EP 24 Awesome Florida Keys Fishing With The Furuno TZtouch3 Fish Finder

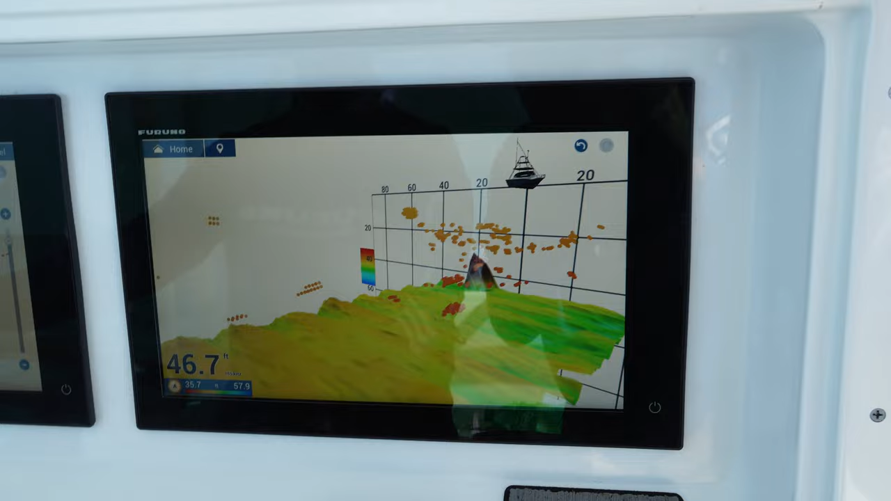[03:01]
One of them, the blue hole, infamous. It goes from 46 feet to gone.
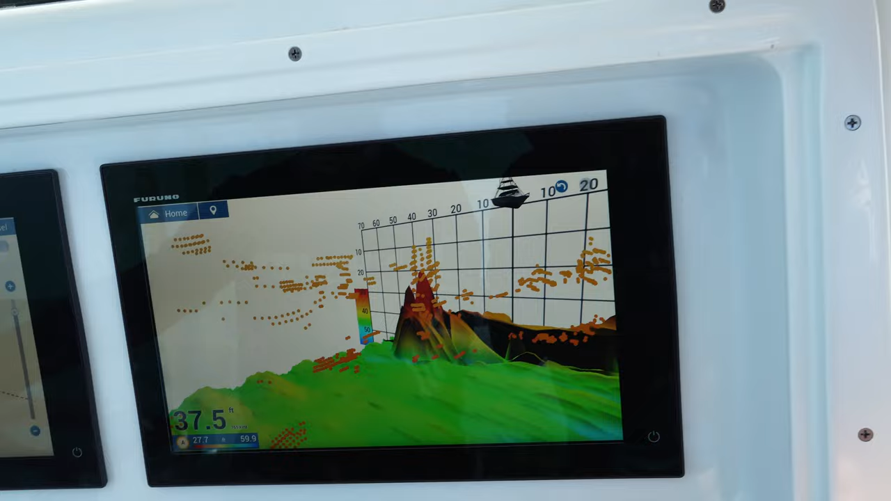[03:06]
So look at it just form up right there. You can see the hole.
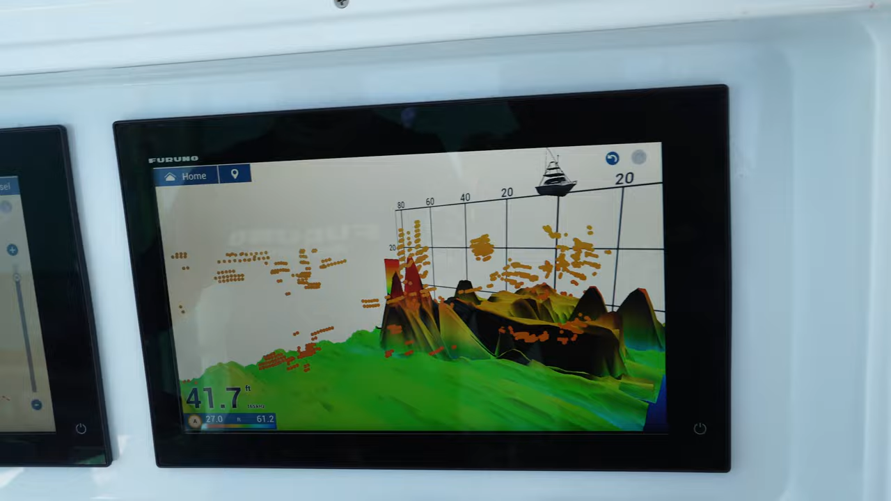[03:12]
On screen: depth 41.7 ft
And look at it just form up right there.
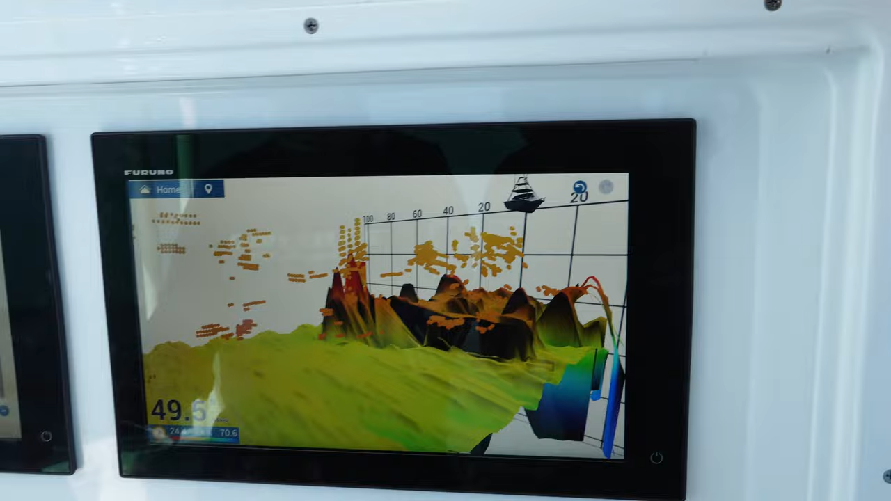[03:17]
We're out here in the Gulf of Mexico, and just look at that formation. This is why you have to have the 3D unit.
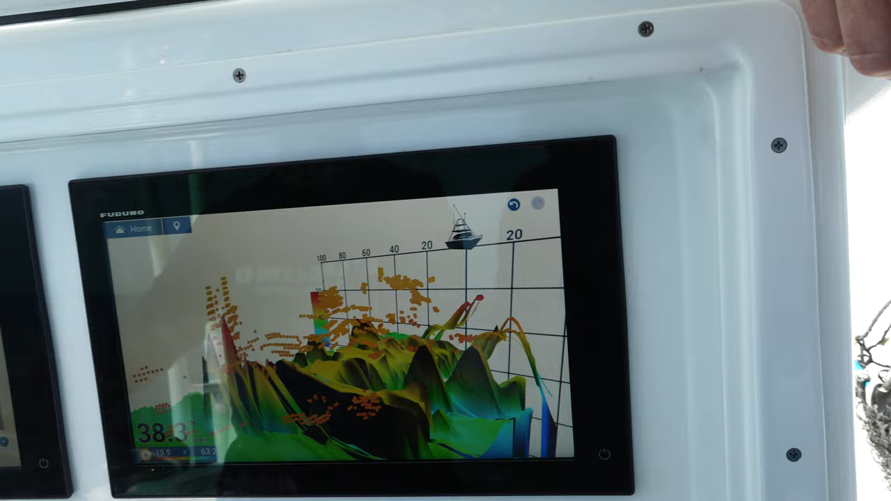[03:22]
If this doesn't sell you, nothing will.
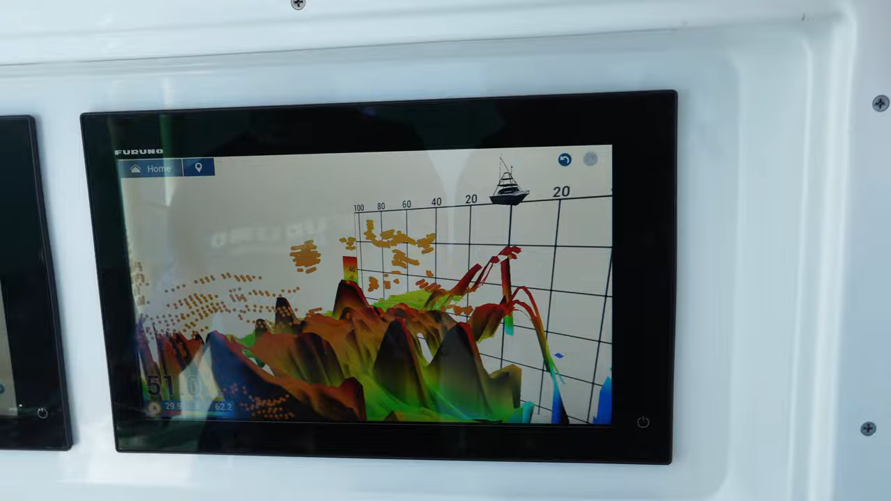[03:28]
What an amazing picture from the Furuno TZT3. Look at those fish.
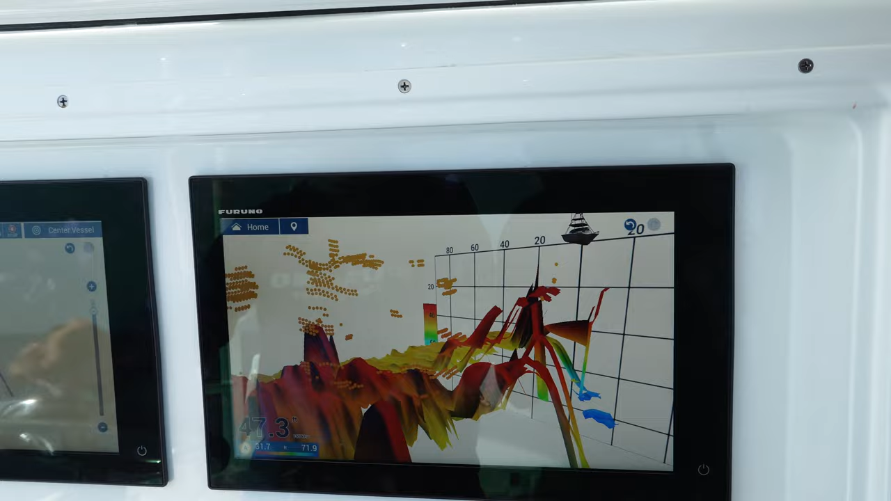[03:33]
Amazing. Well, guys, I didn't even get the motors turned off. First bait in. I think I got a nice cobia coming up to the surface. Yeah, Dylan, now get the gaff.
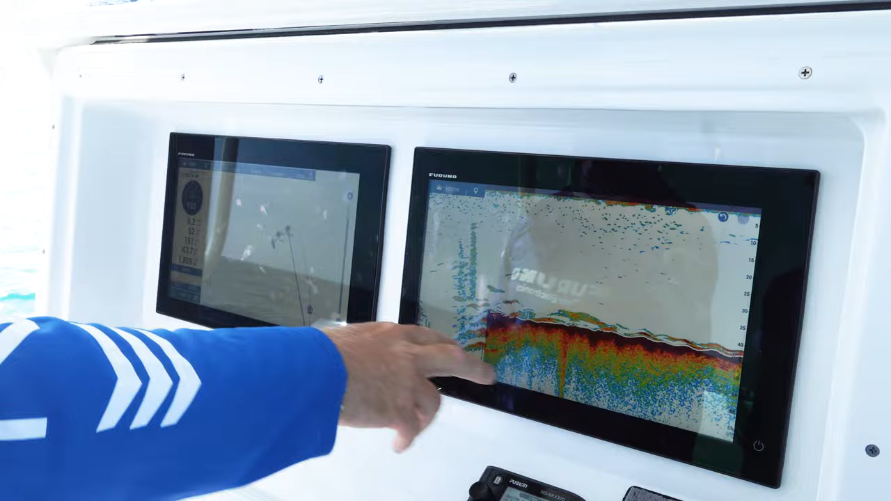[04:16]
That flat line got hit, and I had this jig down about 25 feet, and this one here got hit as well.